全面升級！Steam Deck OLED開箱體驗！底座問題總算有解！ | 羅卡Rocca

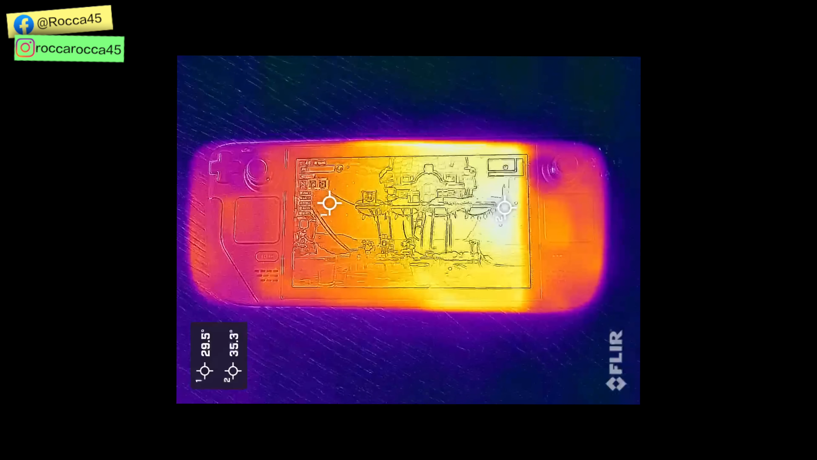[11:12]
正面的溫度啊在右邊這邊可以很明顯的看得到差不多是有到34、
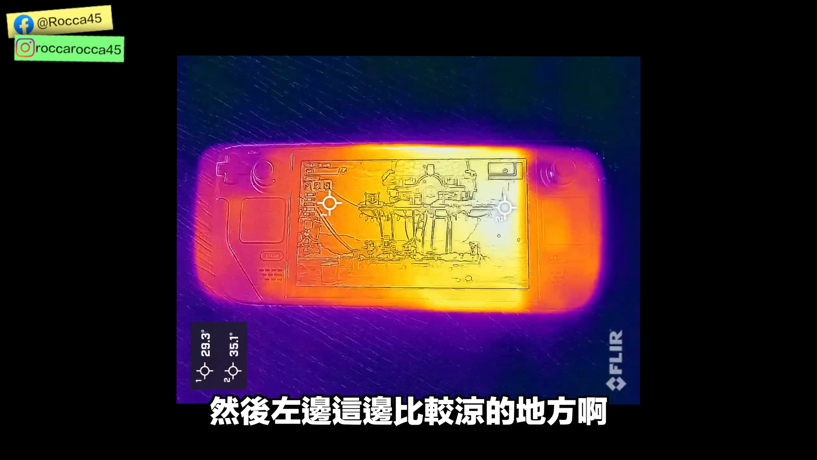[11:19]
35度左右然後左邊這邊比較涼的地方啊大約就是29度在跳背面翻過來呢左右會相反
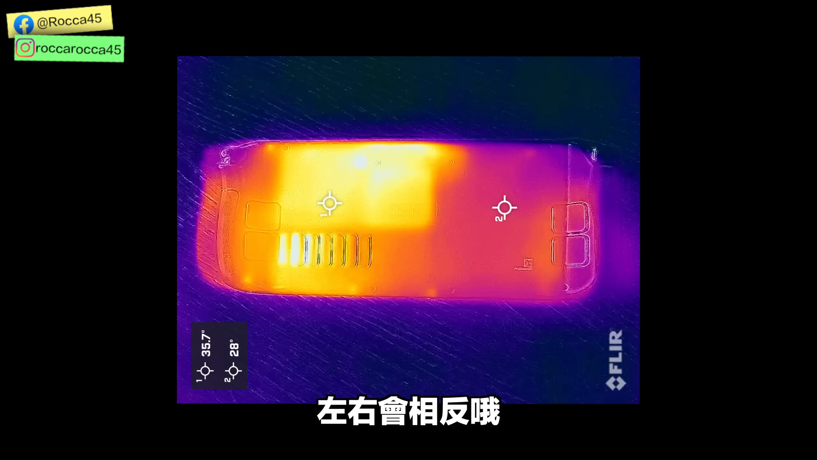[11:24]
喔各位可以看一下溫度高的地方大概接近36度然後
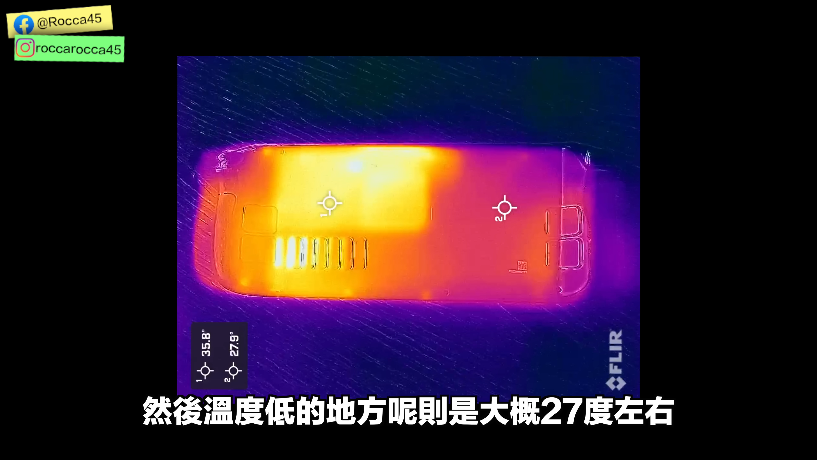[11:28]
溫度低的地方呢則是大概27度左右這個溫差啦其實左右兩邊差蠻多的